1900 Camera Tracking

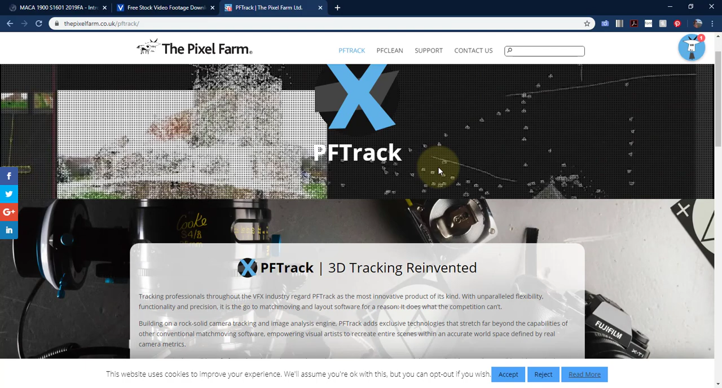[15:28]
And in some of these, they're actually getting pretty good, where, like, this one,
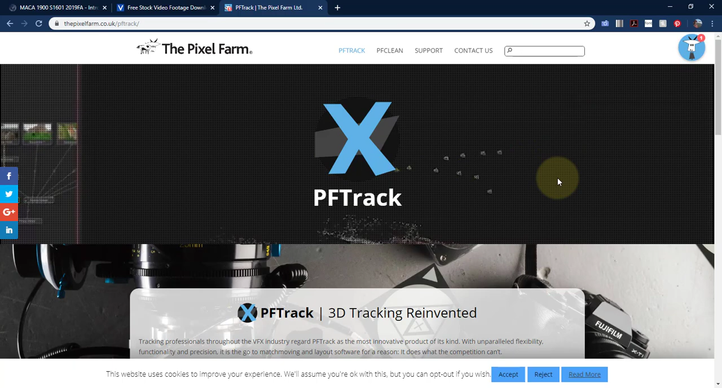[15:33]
if this is what they're showing, they've shot a piece of footage around here, probably with a drone,
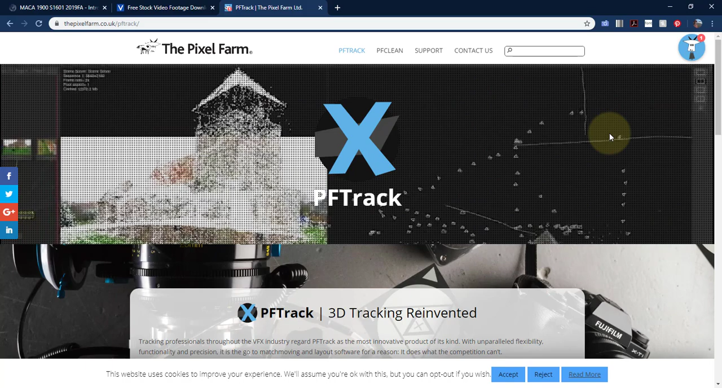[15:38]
and then they've tracked it, and then they're rebuilding the geometry in 3D.